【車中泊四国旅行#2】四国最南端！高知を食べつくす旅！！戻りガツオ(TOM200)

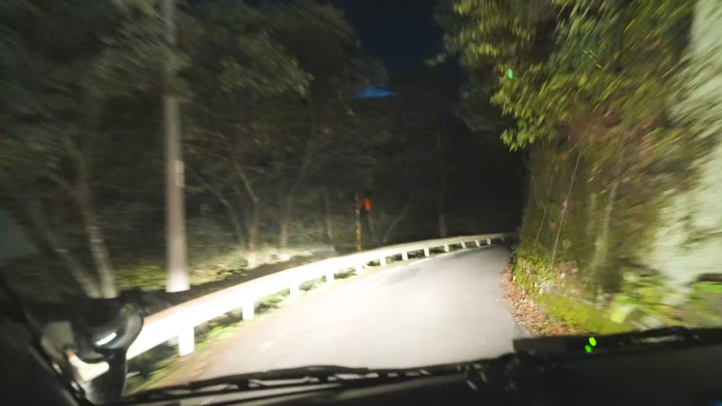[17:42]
途中まですごい広い2車線だったのに、急にこんな1車線のところが増えてきて。大丈夫?
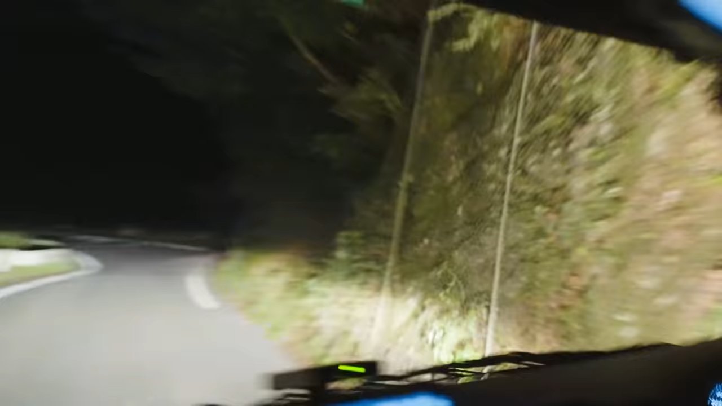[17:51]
運転?
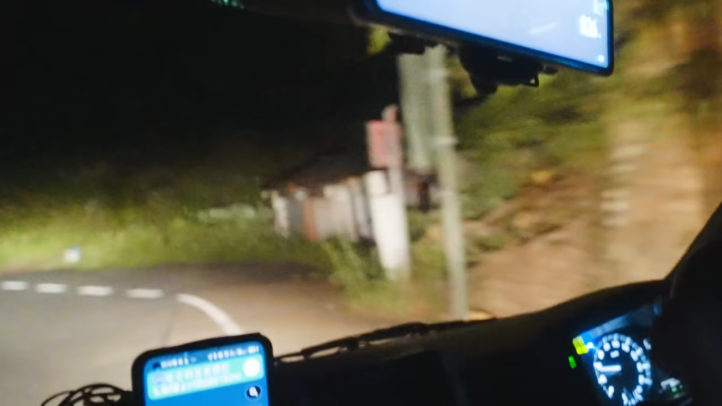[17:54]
すれ違いできなくて、暗くて周りもよく見えなくて。対向車に来て必死だよね。必死でバックしたり。本当だよね。
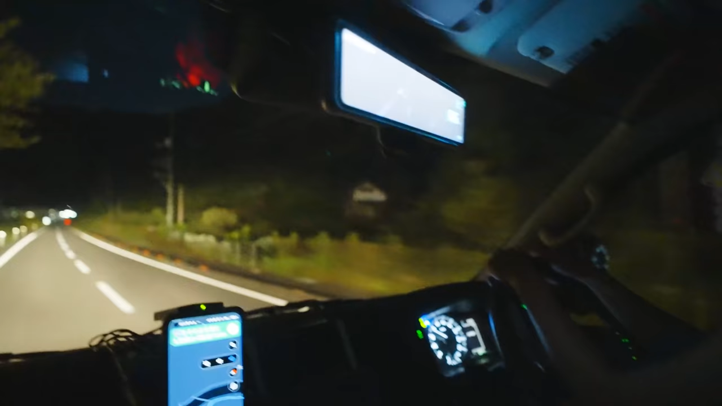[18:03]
この道は必死だよ。大変だね。遅いな。1台ギリギリじゃん。前から来たらやばいよね。さっきから入り口というか、対向車注意みたいな光がついたら入っちゃダメみたいなルールがあるじゃん。あるっぽいね。待っててくれてるもんね。反対側で。